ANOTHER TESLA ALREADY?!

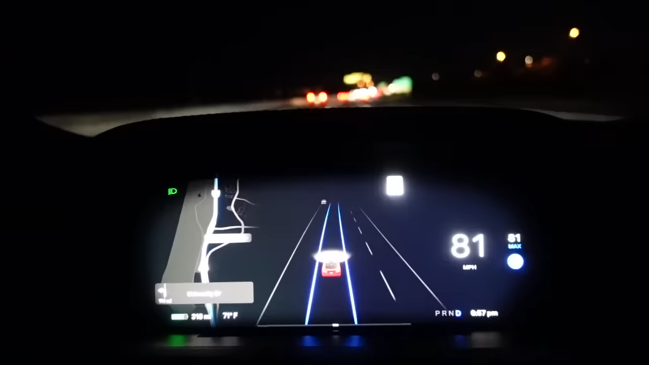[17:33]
All right, finally, the autopilot cameras are now finally calibrated,
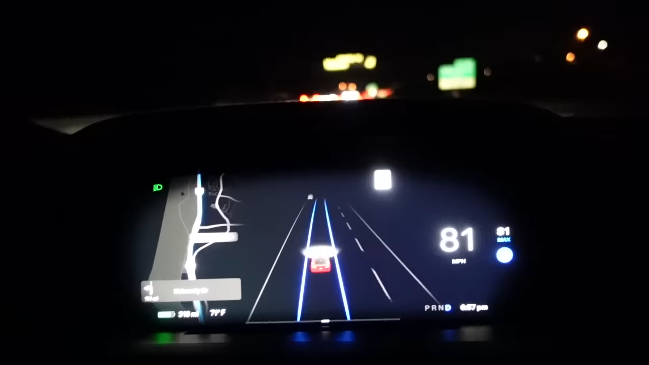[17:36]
and I just hope that I don't run into
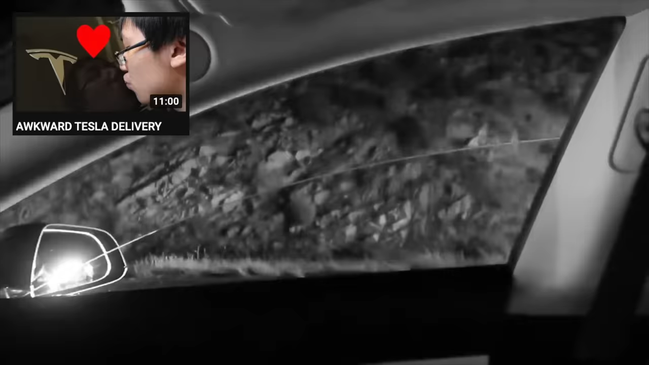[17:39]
another traffic jam on the way home like last time.
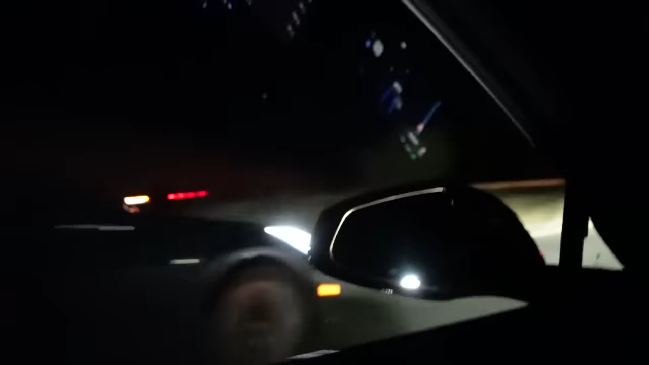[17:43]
Oh my god, that's him. That's my car. There he goes. Yeah, I like to drive the speed limit. I don't know what he likes to do. Bye. Should I just wreck into him for the meme? No Teslas.